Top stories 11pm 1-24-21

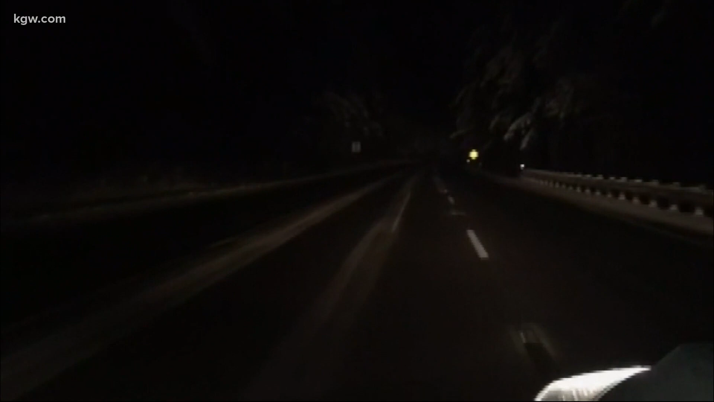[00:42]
You can see some snow on the sides there, but our photographer says the roads are in pretty good shape there.
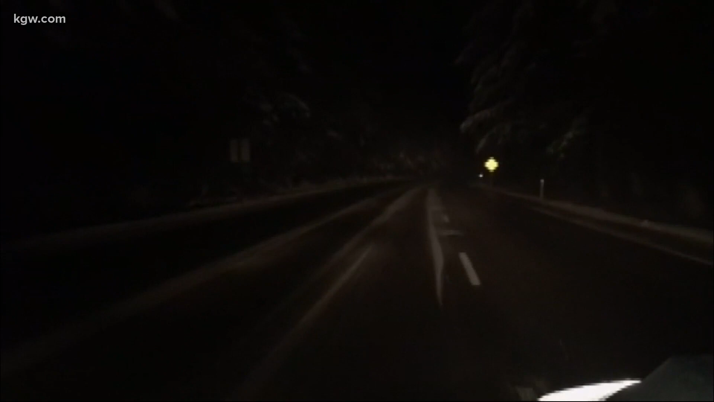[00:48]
Right now, it's more soggy than snowy here in the valley,